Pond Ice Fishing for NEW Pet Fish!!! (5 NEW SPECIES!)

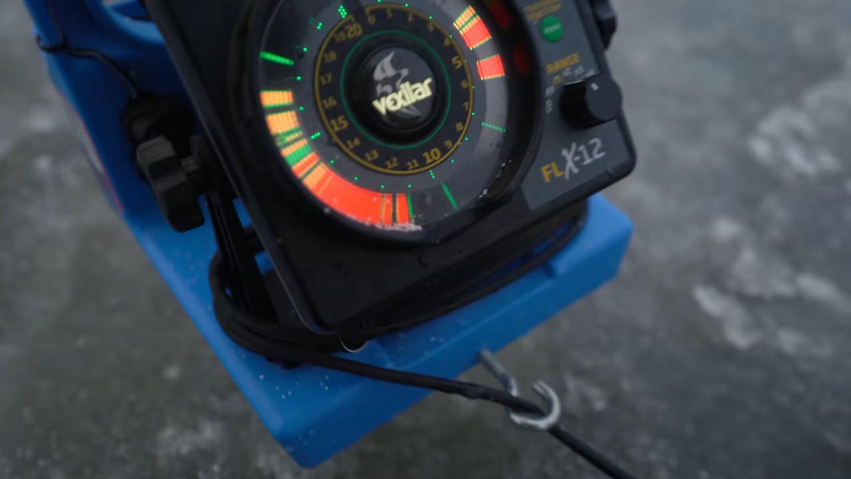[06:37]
Okay, guys, if you're not really having any idea what the hell I'm looking at, we're talking about seeing fish on our flasher. Here is our flasher, what we're talking about right in front of us. It's 12 feet deep right here. That is the bottom of the lake right there. That is a fish. That is also, that's my bait right there. These are tree branches up here, so they're causing some interference.
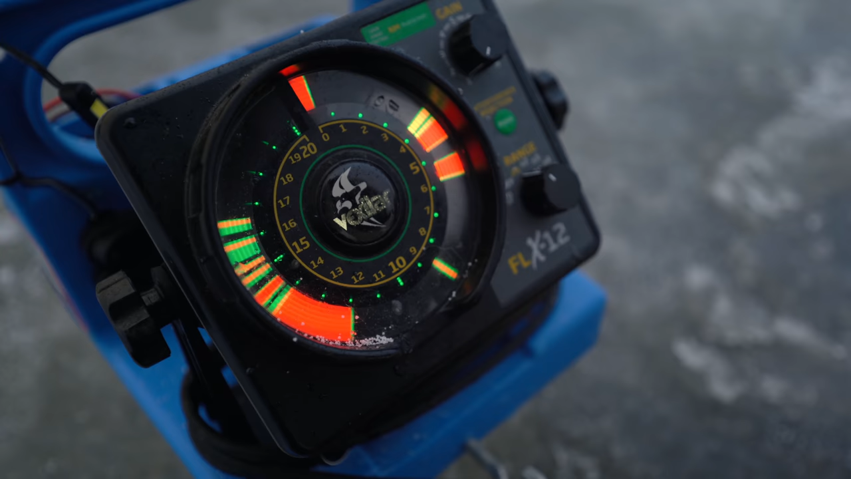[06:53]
But we're gonna drop down, and usually what you do is you drop it right above the fish, so you can barely see my little Swedish nipple there.
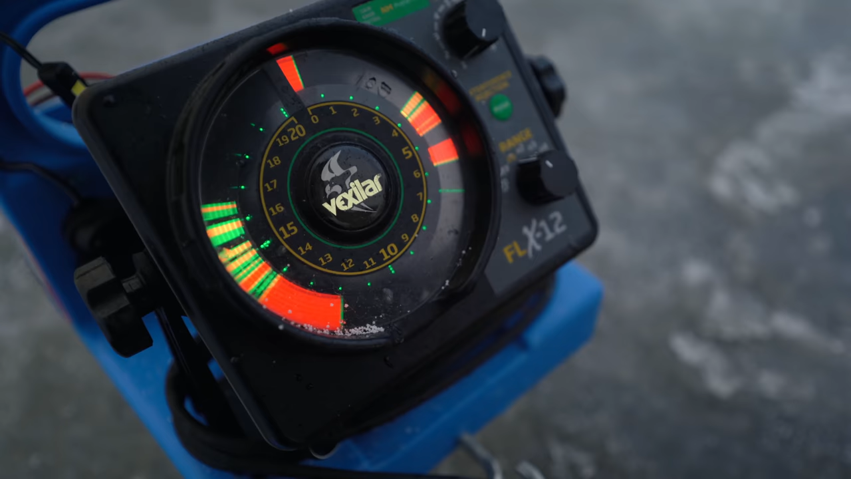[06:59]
But we're just gonna jiggle it right in their face, real light.
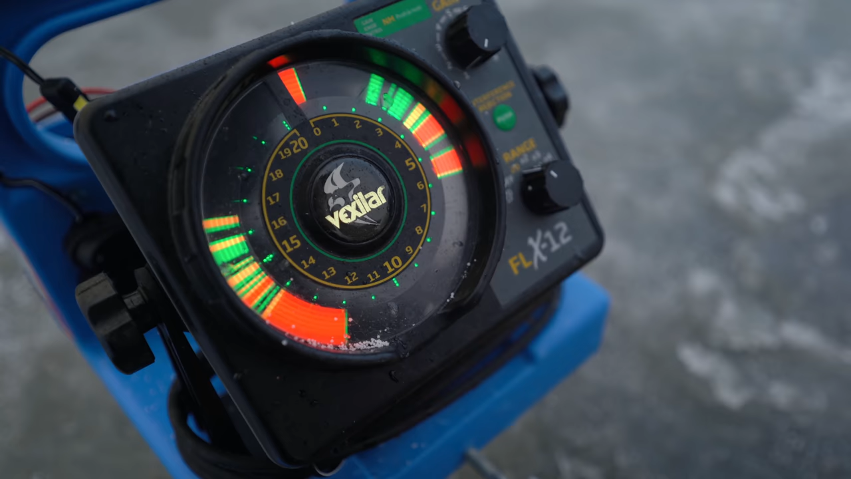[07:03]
And when there's none on the screen like there is right now, I like to give it a couple heavier pops, like so.
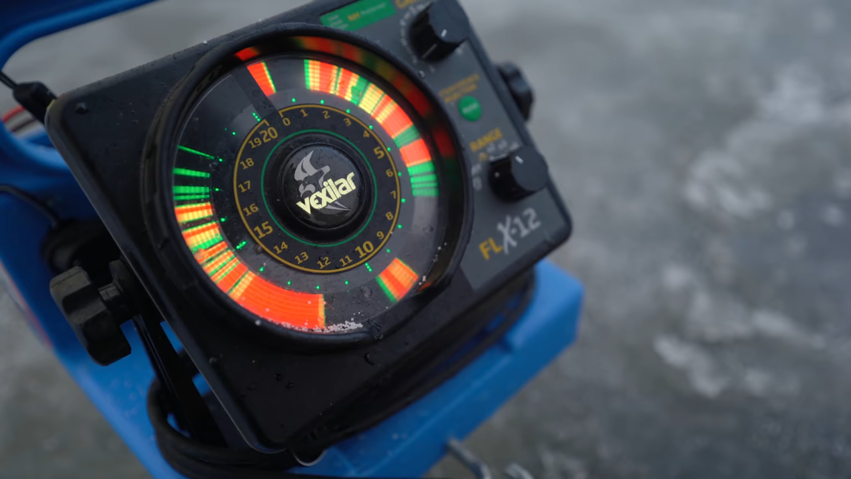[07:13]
So there's one up a little higher, and he's chasing it. He's right on me. And he got it. That simple. And he's another decent sized fish.